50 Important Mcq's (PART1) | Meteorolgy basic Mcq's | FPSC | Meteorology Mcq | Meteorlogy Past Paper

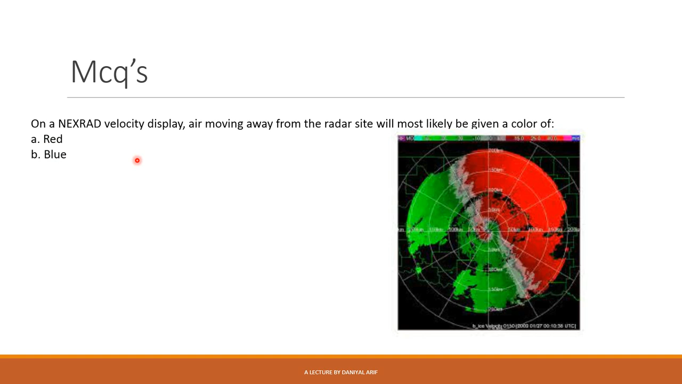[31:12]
है आपसे दूर जा रही है तो radar पे वो किस color की दिखेगी तो याद रखना है अगर air जो है वो radar से दूर जा रही है तो वो red color की show होगी और radar के करीब आ रही है तो वो blue color की show होगी तो यहां पर red जो है वो सही answer है next is as an object emit sound or light and moves towards you अगर कोई object है वो